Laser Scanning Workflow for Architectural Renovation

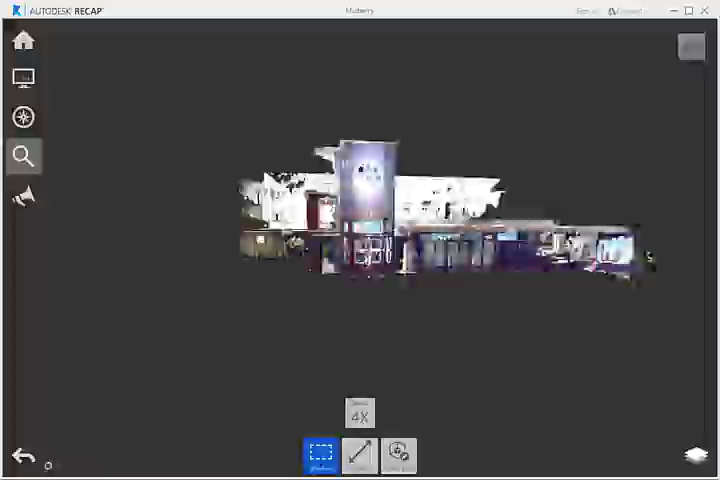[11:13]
Switching to another project, let's look at an example of how we can use Autodesk Revit to work in context of the point cloud data to do an architectural renovation study.
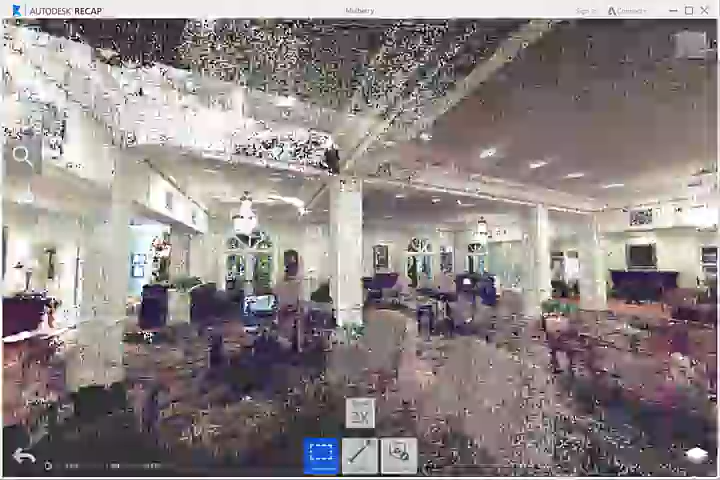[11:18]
This is a laser scan taken at the lobby of a historic downtown hotel.
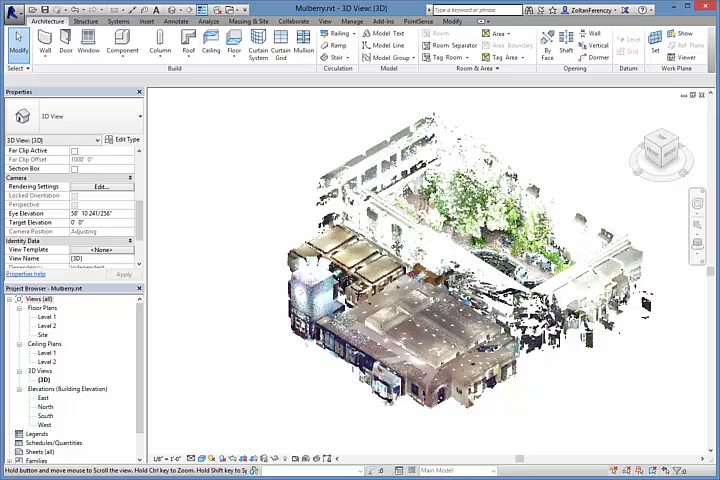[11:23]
I'm looking at a 3D view of the model in Revit and I'm going to clip the roof off of the building to look at the interior of the space.
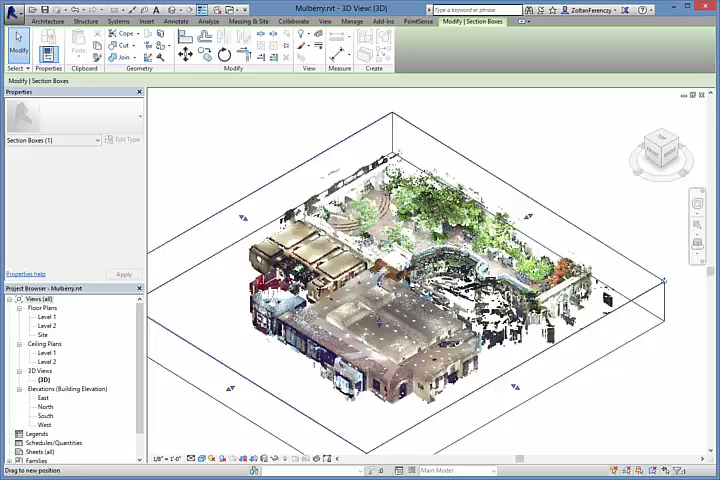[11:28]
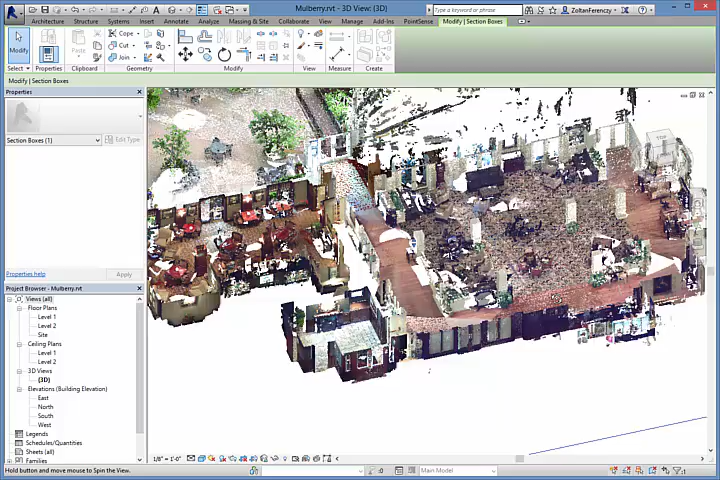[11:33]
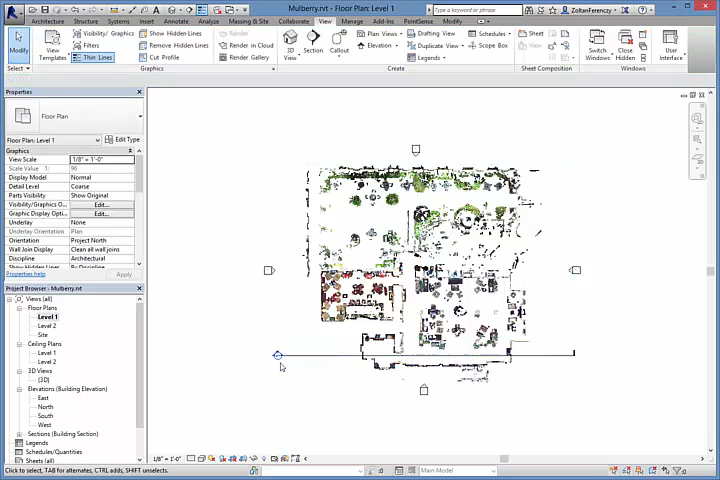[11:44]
Here on the floor plan, I'm going to take a section through the hallway to look at the area where we will be doing the renovation.
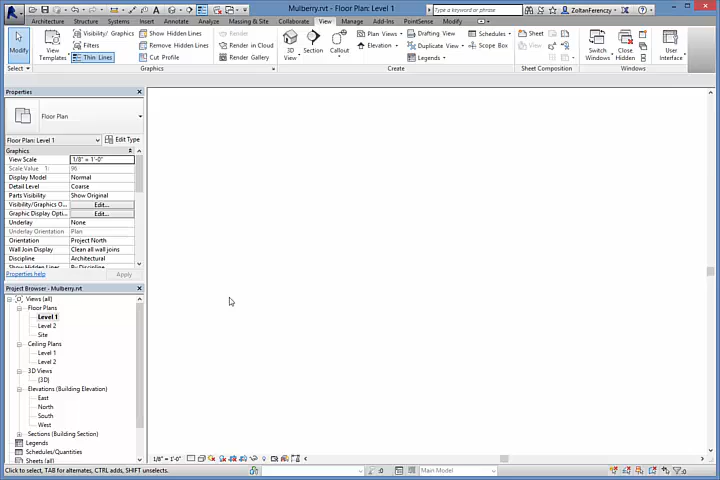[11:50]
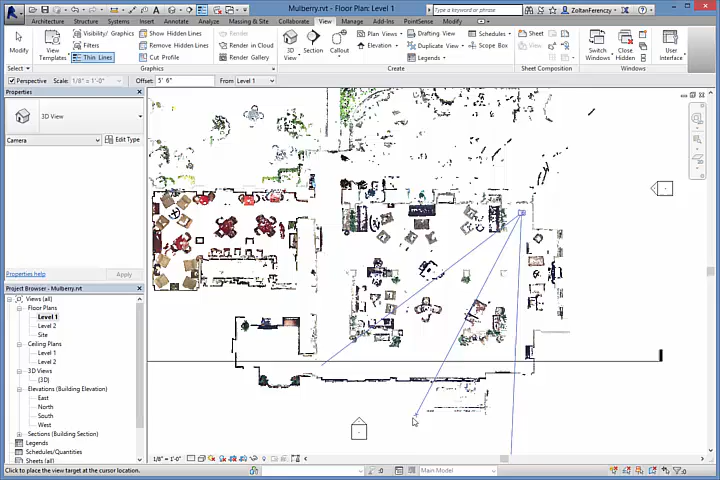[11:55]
Creating a perspective view allows me to get a sense of the space and the design requirements.
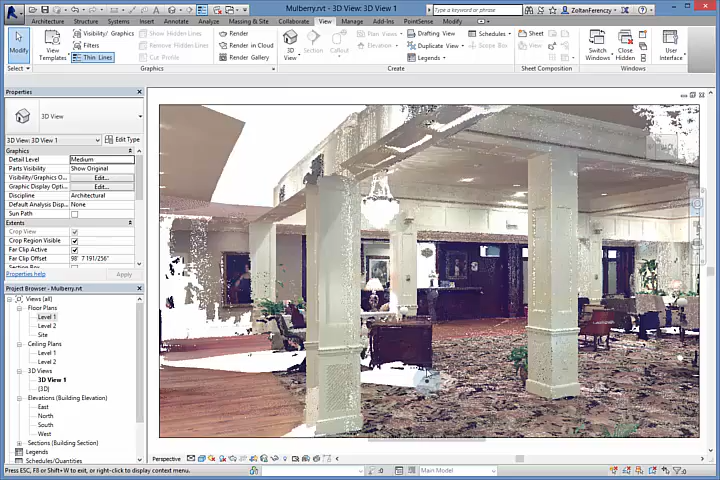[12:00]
I can move and look around the space in real time.
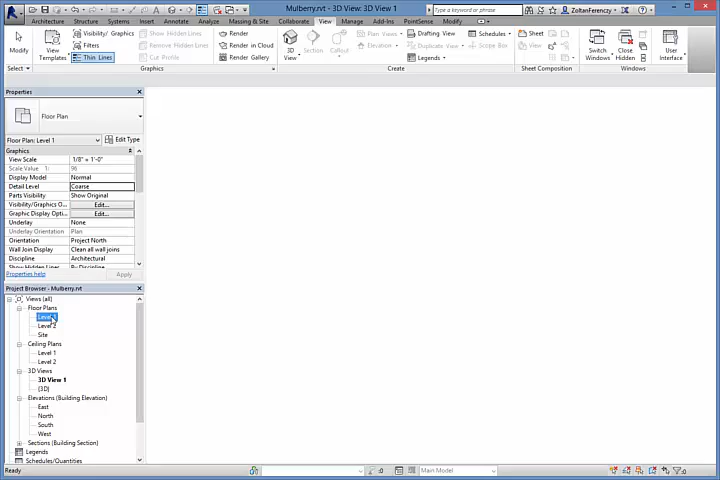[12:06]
Now let's do a renovation of the space. I'm going to add a new wall here between these columns.
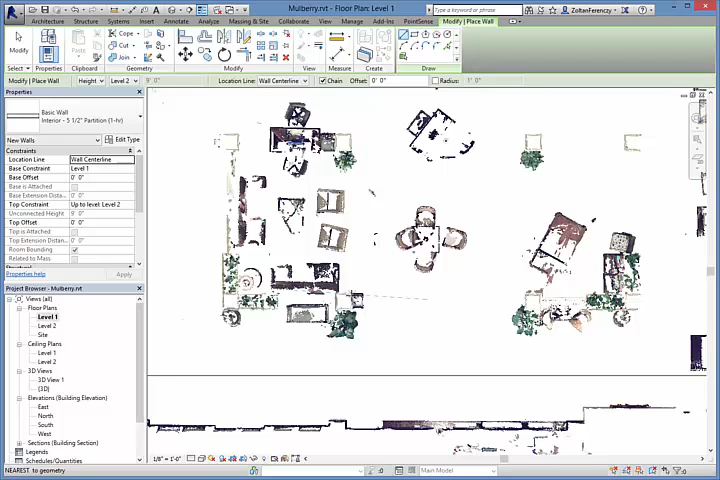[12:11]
Notice that I can snap and track from the point cloud to make drafting easier. I'll also add a door.
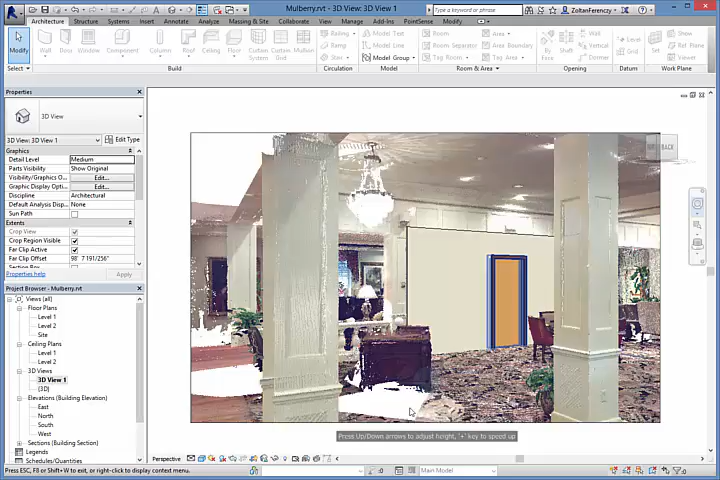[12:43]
We can move around and explore the space to get an idea of how the proposed design will affect the existing space.